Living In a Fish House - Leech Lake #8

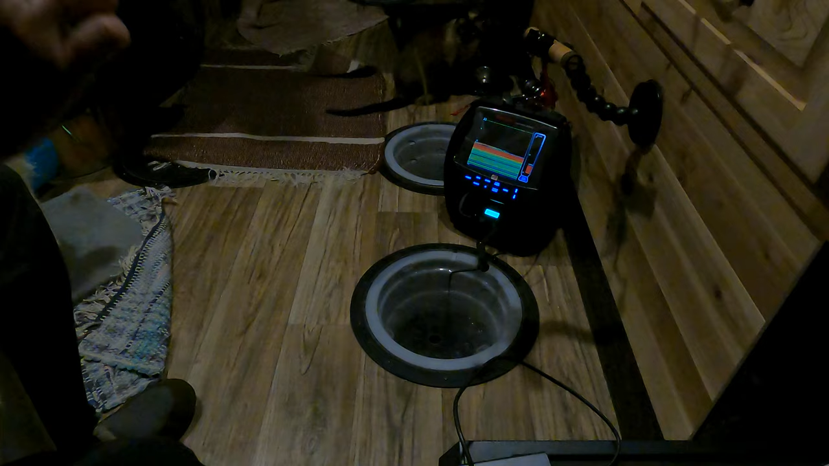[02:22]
Yep. If it's a walleye, I'd be surprised. It's got some fight to it.
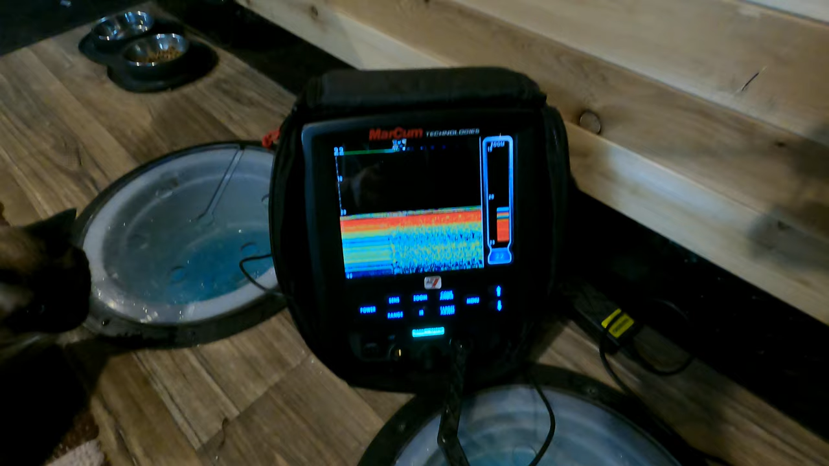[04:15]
So there's all these little perch down here.
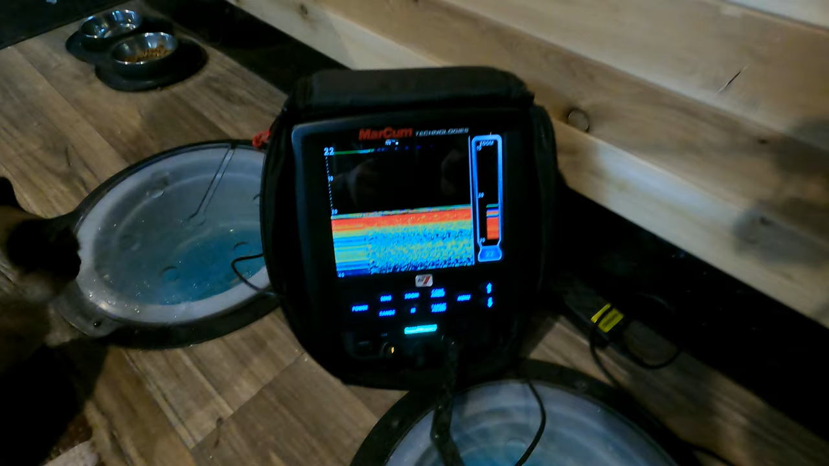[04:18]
They'll kind of jig if you follow them up. They'll kind of come up.
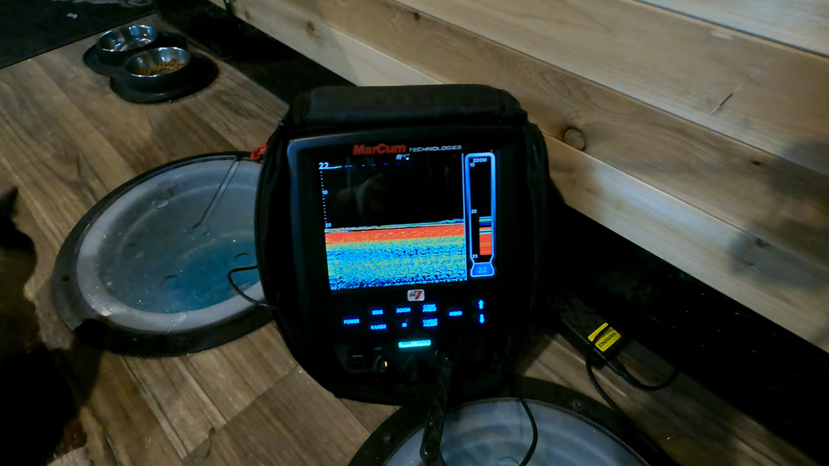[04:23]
You might feel a really light nibble. Every once in a while, they'll take the tip of the rod and make it move a little bit.